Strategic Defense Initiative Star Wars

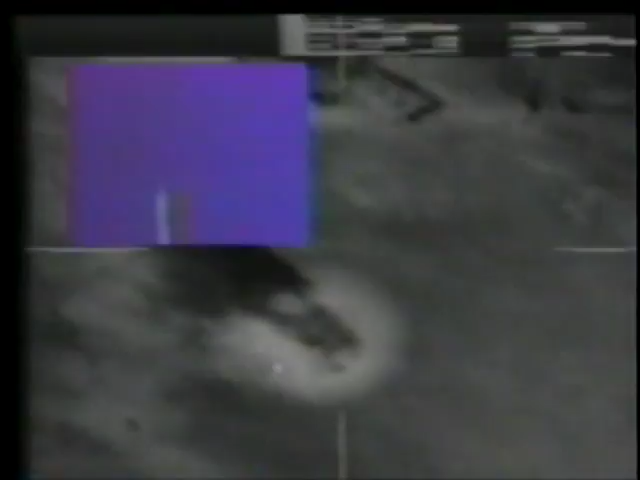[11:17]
ATP-FC is acquire, track, and point.
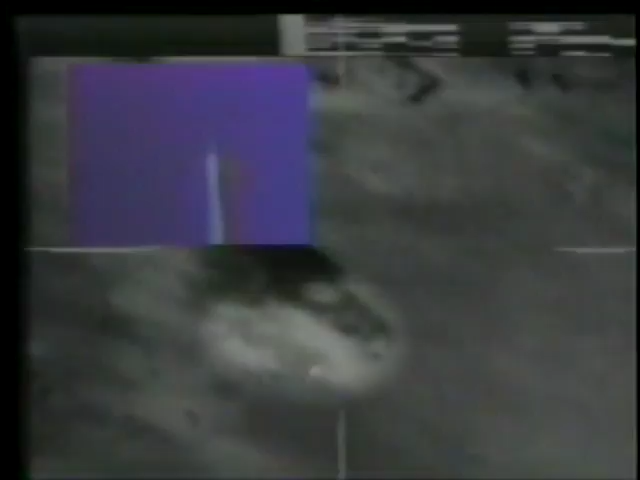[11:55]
The tracking is of the plume, not the missile.